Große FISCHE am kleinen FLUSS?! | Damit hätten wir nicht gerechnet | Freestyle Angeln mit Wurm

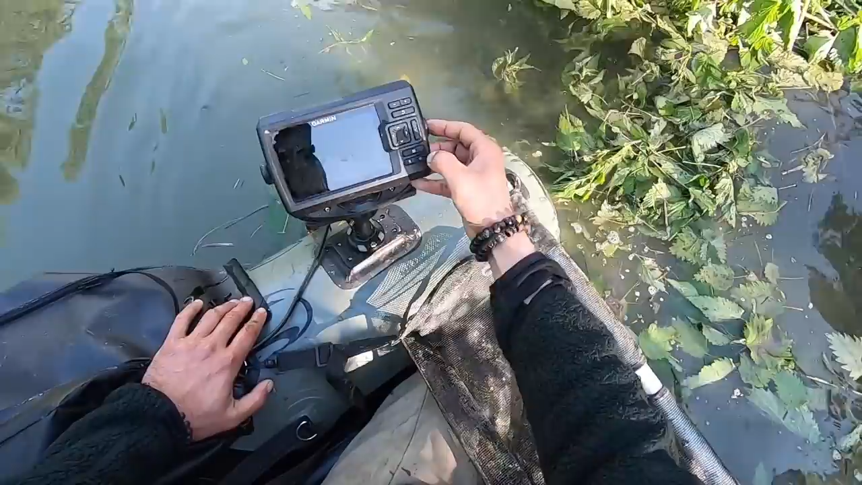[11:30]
E-Motor, Echolot, E-Motor ins Wasser, das ist mir hier einstellend.
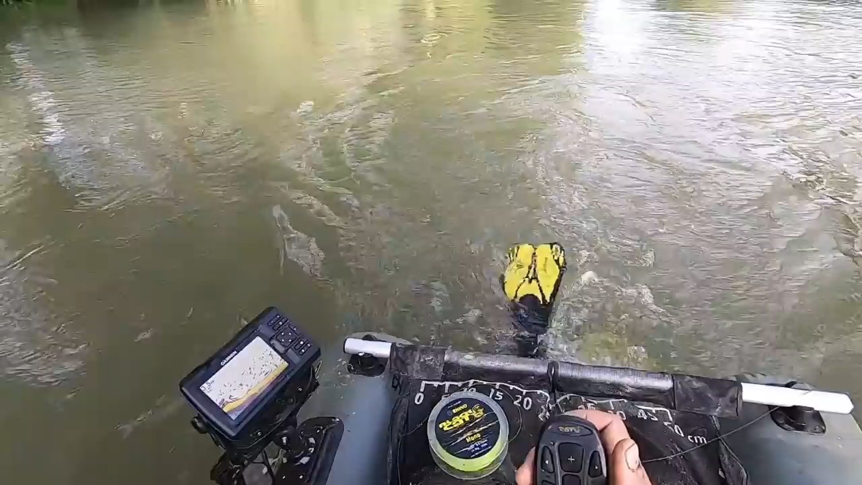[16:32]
Ich lasse mich jetzt mal langsam hier unter den Hecken durchtreiben. Genau an der Kante. 2,70 Meter Wassertiefe. Wirklich spannende Plätze.
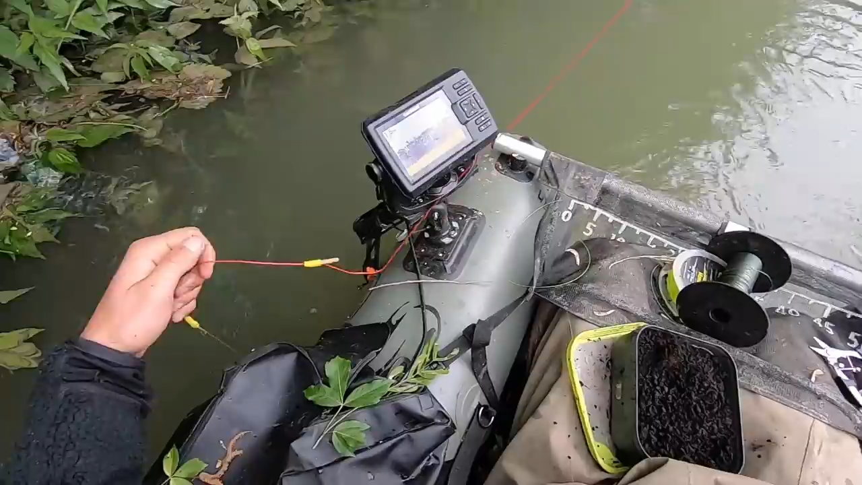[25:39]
Musik So, wieder die Tiefe einstellen. Hier ist es ein bisschen flacher. Ich will dem Köder diesmal hier genau über dem Gras anbieten. Hier seht ihr das Gras. Das ist der Boden, die gelbe harte Linie. Und das Gerieselte obendrauf sind alles die Pflanzen im Wasser. Aber die Wälse ziehen jetzt oft genau in diese Pflanzendschungel rein zum Fressen, weil hier auch die Beutefische sich tummeln unterwegs sind.
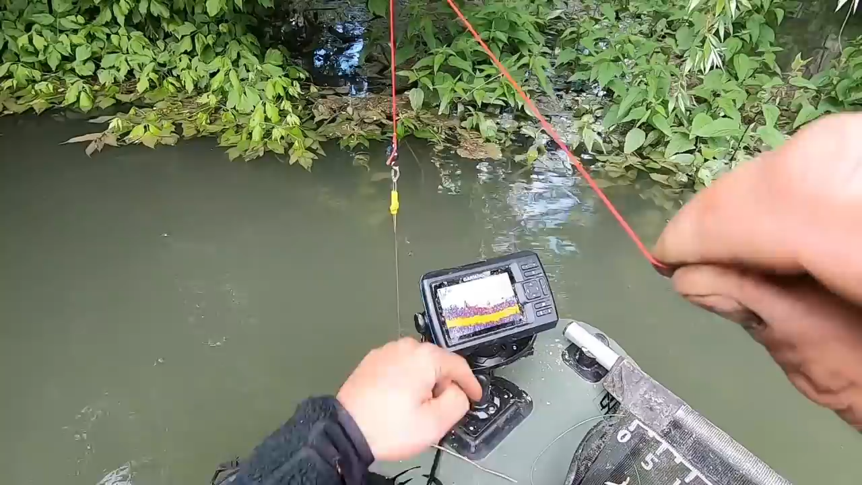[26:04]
Und ich will meinen Köder jetzt ganz knapp hier über diese Graskante setzen. Das sieht gut aus. Und Abfahrt.